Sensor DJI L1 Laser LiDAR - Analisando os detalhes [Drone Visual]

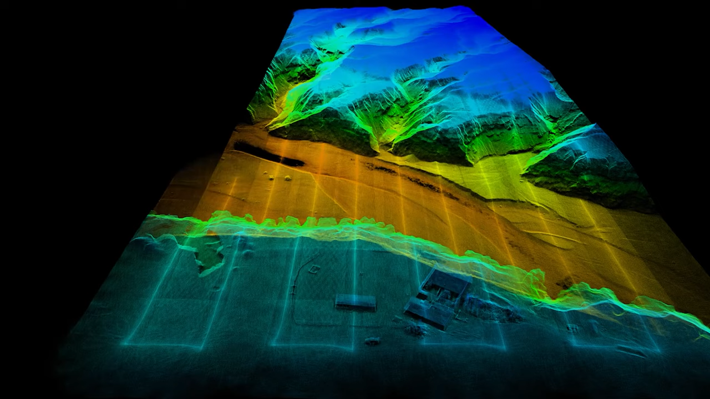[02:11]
A LiDAR, para quem está conhecendo agora, é uma abreviação para Light Detection and Range,
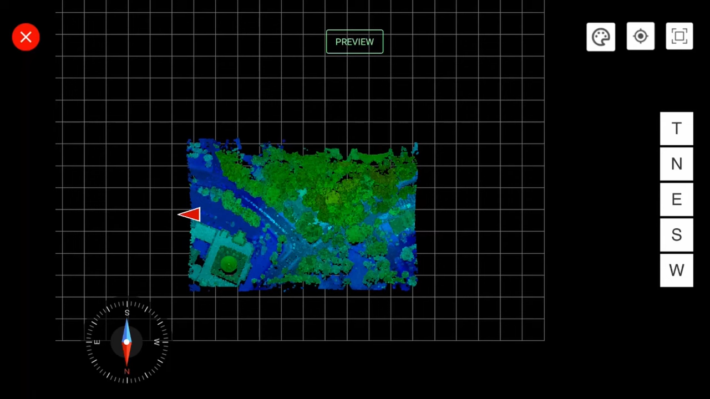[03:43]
bem como fornecer informações de cores em tempo real,
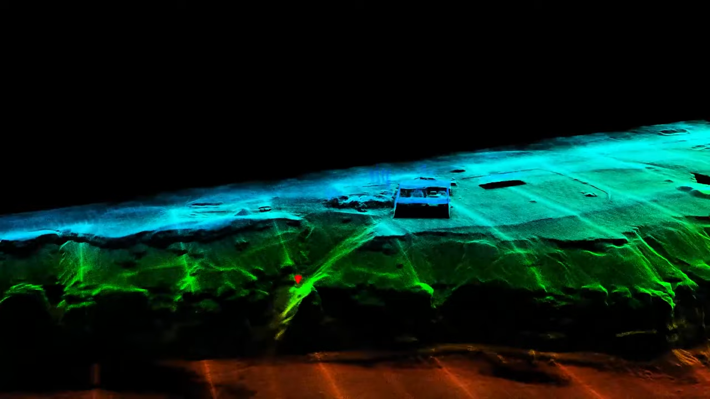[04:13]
Além disso, possui a capacidade de trabalhar durante a noite ou em outras condições de pouca luz.
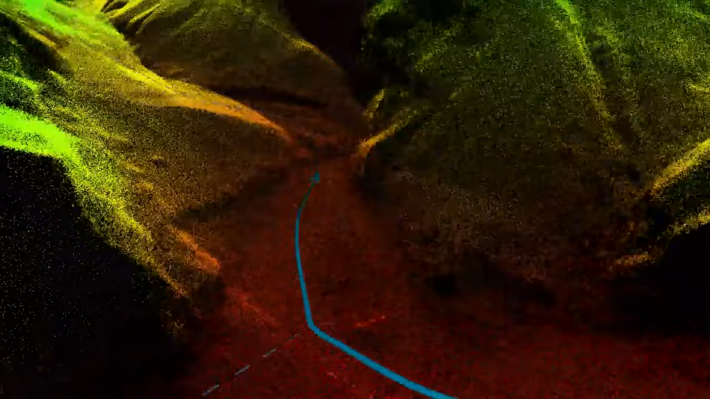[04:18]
Afinal, o sensor LiDAR produz feixes de luz para produzir seus resultados e não fotos convencionais de câmeras.
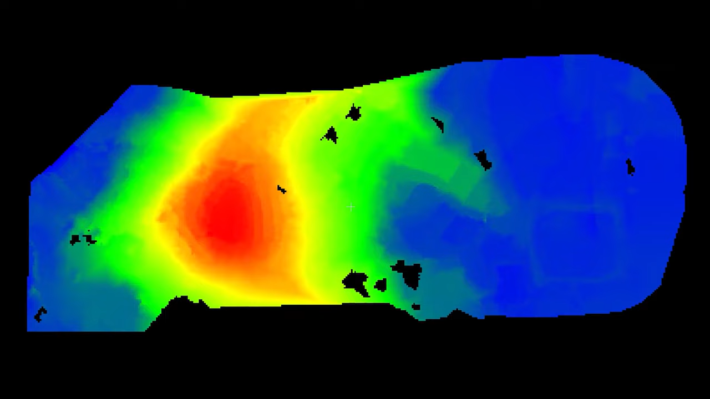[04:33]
como o modelo digital de terreno e o modelo digital de superfície em campos de floresta densa.
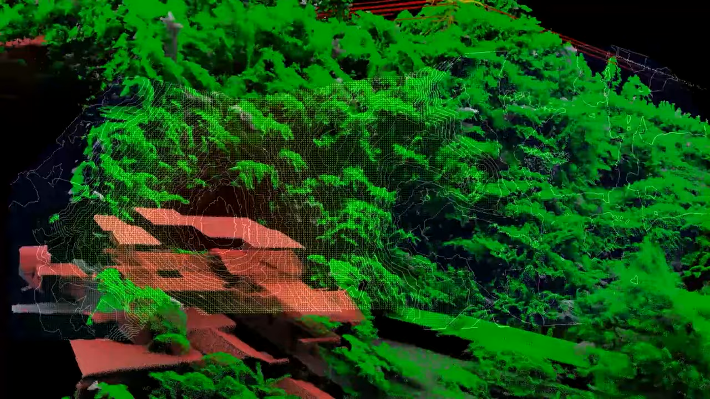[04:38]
Além de diferenciar diferentes tipos de objetos,
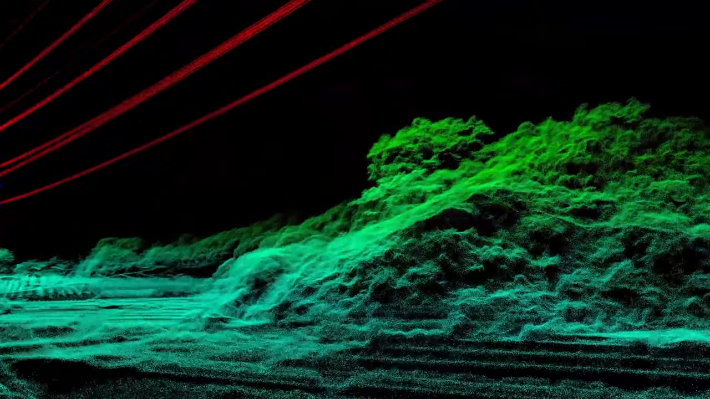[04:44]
como cabos em uma linha de energia, por exemplo. Além disso,